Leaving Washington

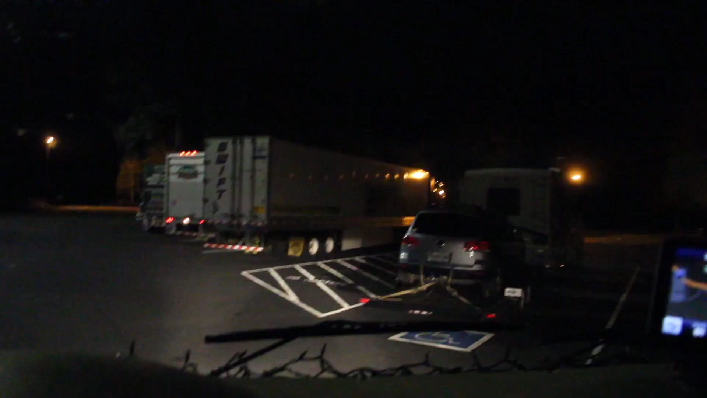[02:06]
This place is packed in here tonight. So if I go down here I'll see a spot? Yep.
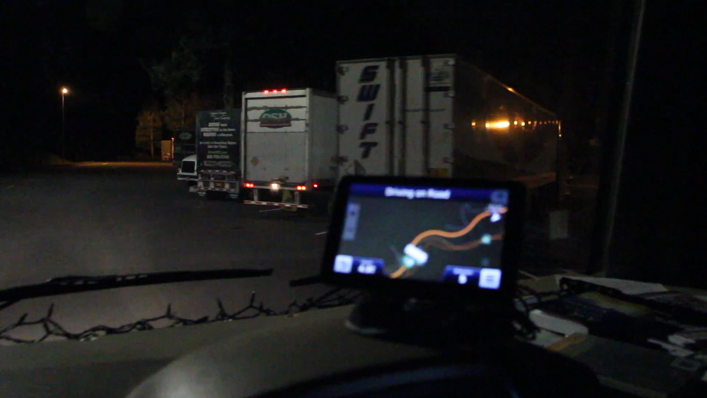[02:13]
Nice and slow. Right here? Yep. What about if I go a little further down? There might be one. Because then we can pull the slides out. I think. Yeah, do that one there. Yeah, next to the trees here? Yeah, next to the trees because then we can pull the bedroom slide out and not worry about it. Yeah. And nobody will be on that side of us. Oh true. Yeah.
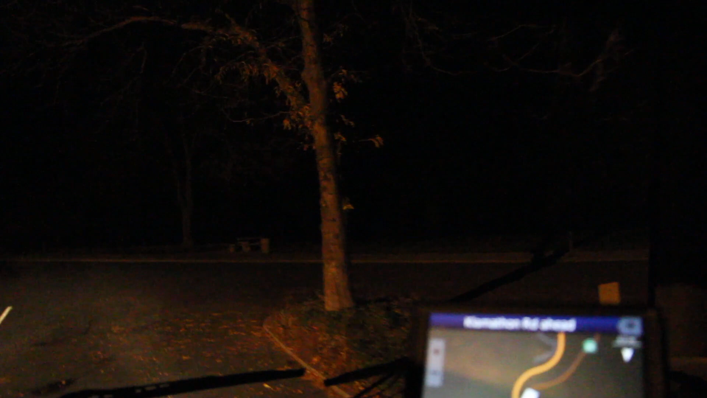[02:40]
If you line up properly we can get the kitchen out too. There you go, sweetheart. You can live like real human beings here. We made it. We made it.